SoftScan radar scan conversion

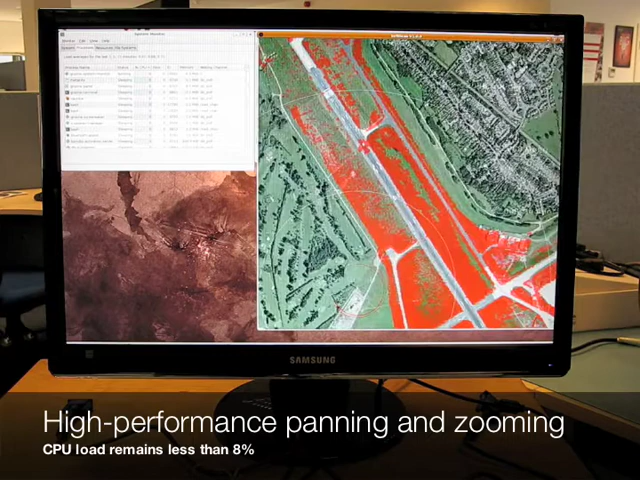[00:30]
Zooming in shows that there are no gaps and that the radar video is rendered perfectly even at high magnification.
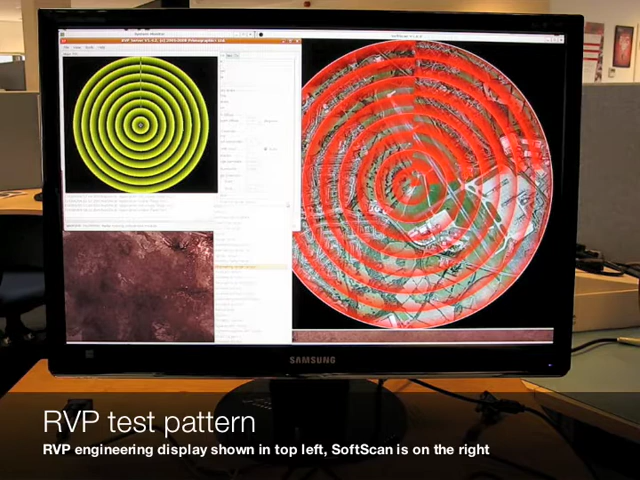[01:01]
From this display a test pattern can be selected. Three different test patterns are shown in this demonstration and sent to the SoftScan application for conversion and display.
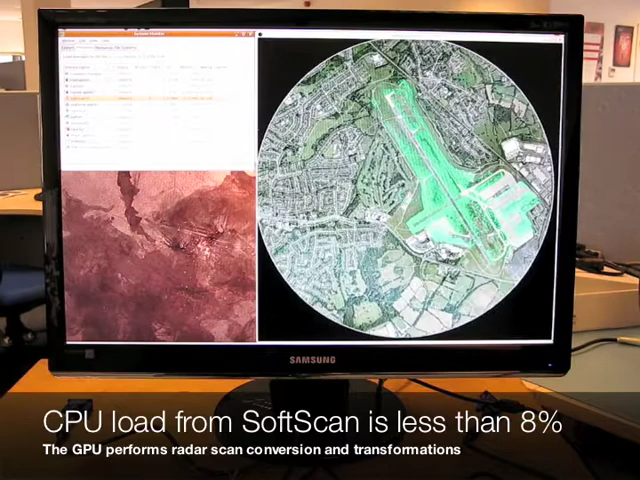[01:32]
As can be seen, the radar display can be moved, translated and zoomed in any axis and direction without affecting the load on the CPU.